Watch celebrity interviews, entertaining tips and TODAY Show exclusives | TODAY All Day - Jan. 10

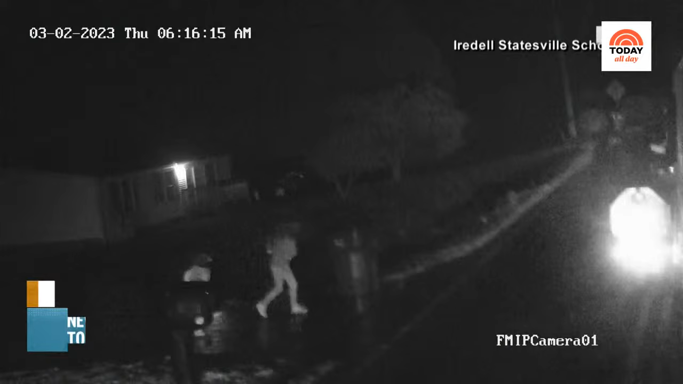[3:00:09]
This is video from a school bus in North Carolina.